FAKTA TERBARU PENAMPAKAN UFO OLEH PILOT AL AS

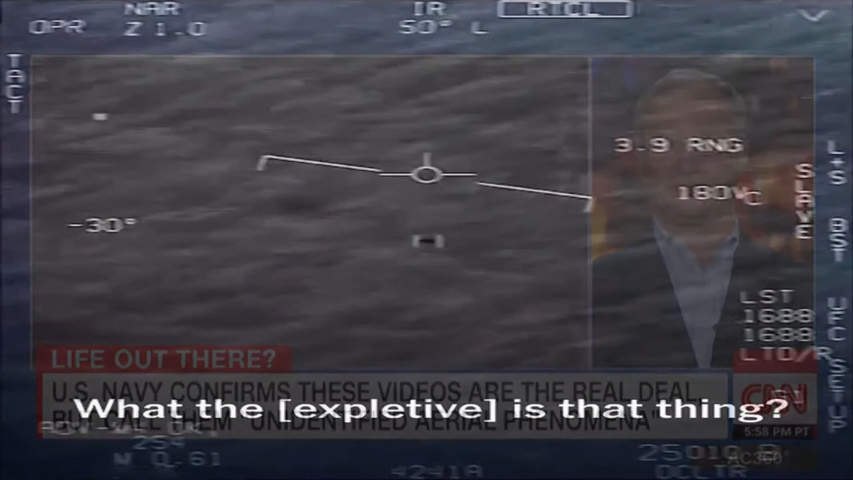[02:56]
objek terbang itu tidak diketahui jenis alias UFO dan merupakan sesuatu yang nyata.